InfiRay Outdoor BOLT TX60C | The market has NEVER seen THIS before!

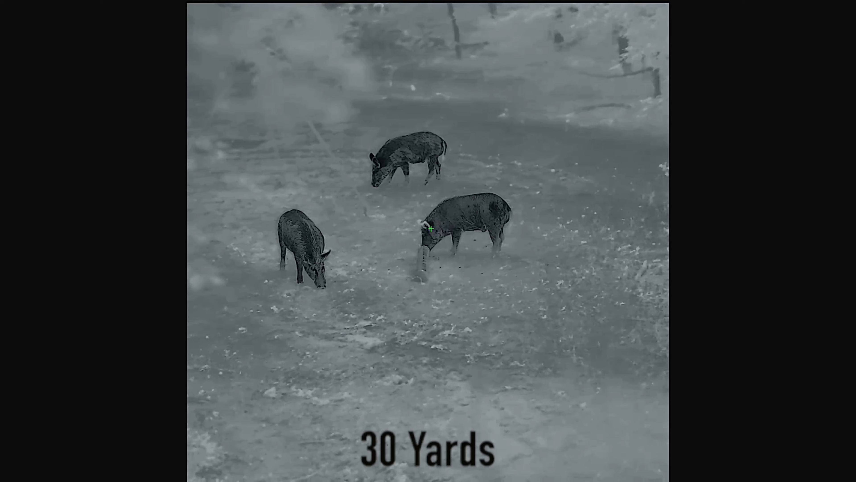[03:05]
The great thing about it, too, it does have onboard ballistics calculator, and it does have a laser range finder. I don't have it on there.
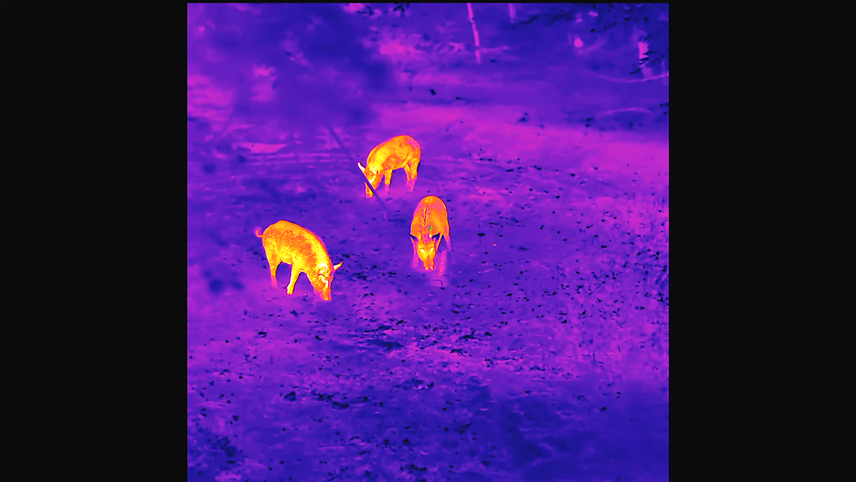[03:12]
I took it off for the video. But that's something that you can purchase additional.
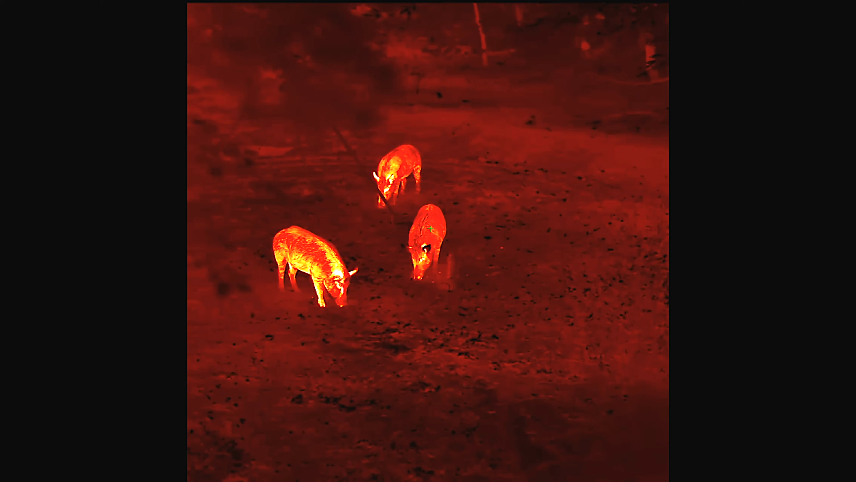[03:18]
It doesn't come with the scope. You can purchase it additional.
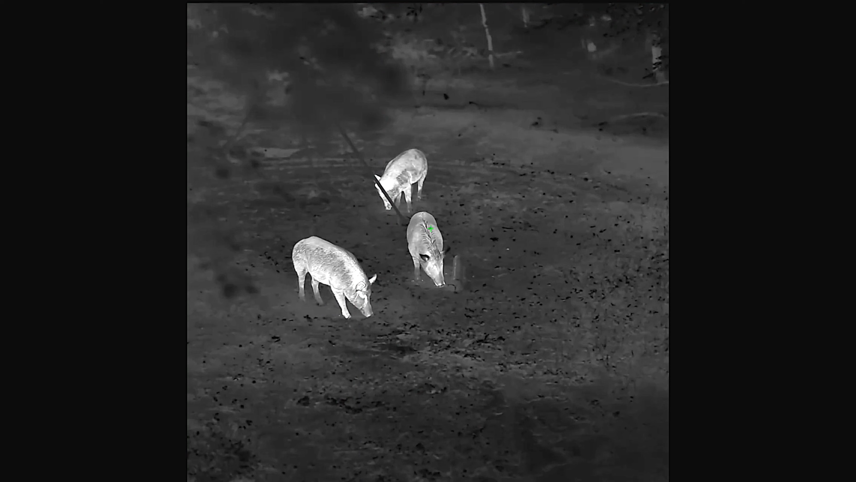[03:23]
And a very nice little objective lens focus lever here, I would call this.
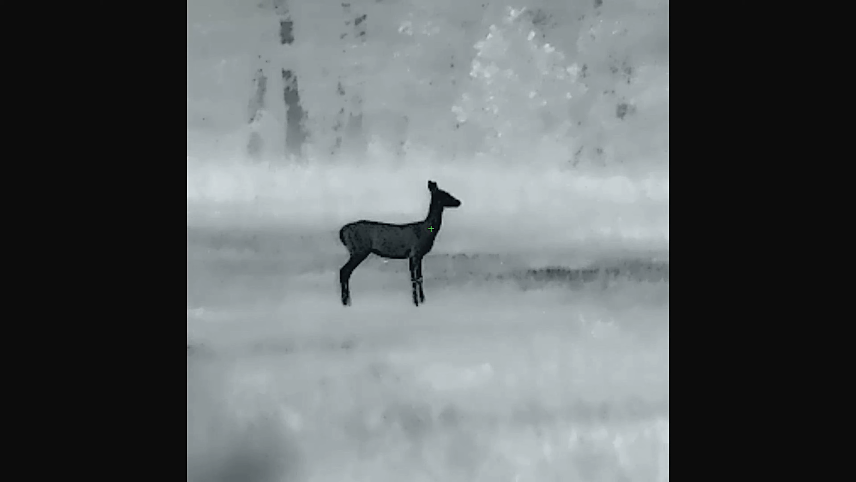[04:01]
This one just goes up in increments of one X. So it goes from three to four, five, six. I think I'm showing a demonstration of it right now, all the way up to 16. So it's three to 16 power. This is picture image on them and ID range is a long way out there.